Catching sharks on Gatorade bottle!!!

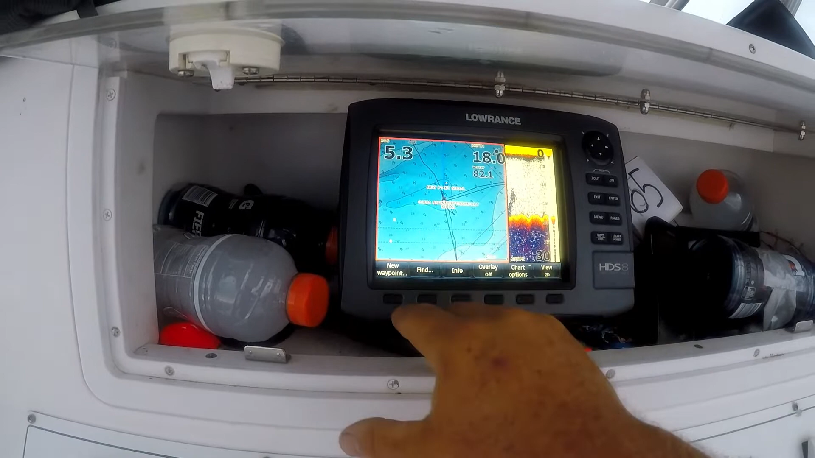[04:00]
So, for example, this is coming up from 24 foot to 18 foot.
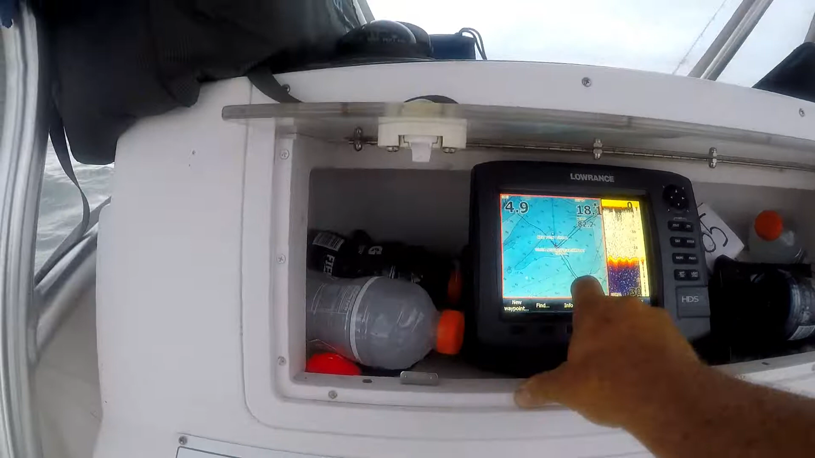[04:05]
But we're going to get in the center of this shoal and set up our chum line.